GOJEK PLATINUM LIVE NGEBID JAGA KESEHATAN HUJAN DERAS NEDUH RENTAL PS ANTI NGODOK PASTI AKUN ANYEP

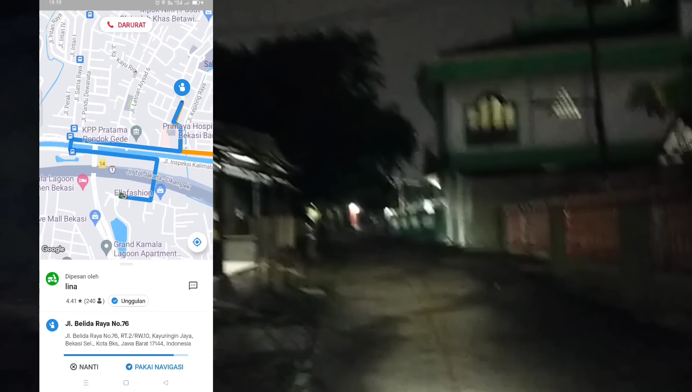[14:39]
Baik teman-teman Puji Tuhan Syukur Alhamdulillah ya Langsung masuk orderan Kurang lebih beberapa detik Atau
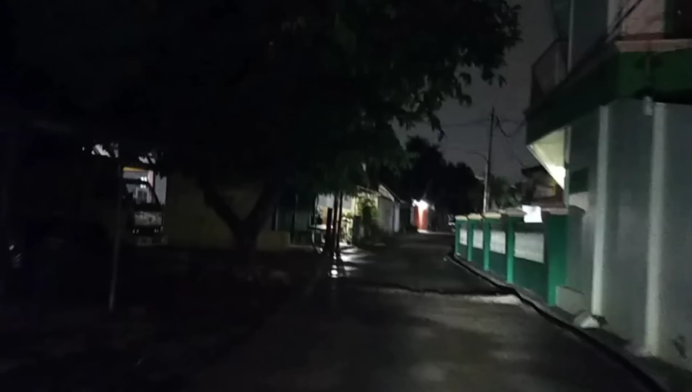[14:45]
1 menit lah ya Ke Semarikon Bekasi Ngambilnya Di seberang ya Di Kayu Ringin Nih Gue OTW dulu Buat Jemput customer nya Oh iya nih Sekalian mau uji coba nih Nanjak Tadi sih kuat ya
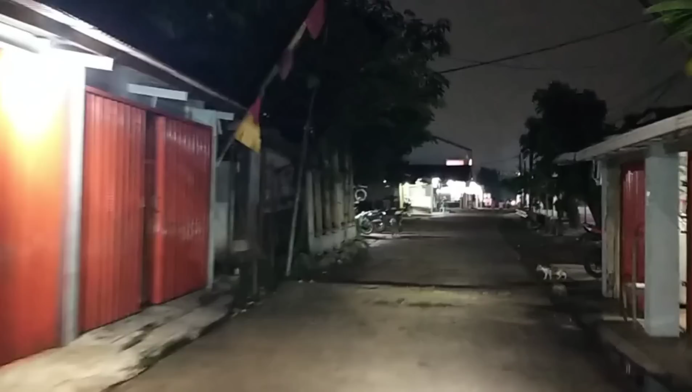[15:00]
Berboncengan Apalagi gue sendiri ya Harusnya kuat lah ya Untuk nanjak Moga-moga Nggak ketemu Mobil ya Tanjakannya sih Nggak parah ya Nggak separah di Andara Nih bisa lihat ya Nih gue nanjak Ya tentunya
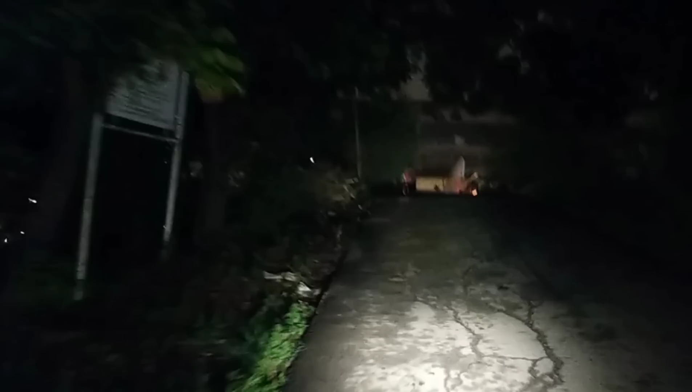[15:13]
pasti kuat lah Meskipun Pastinya Ada tenaga yang agak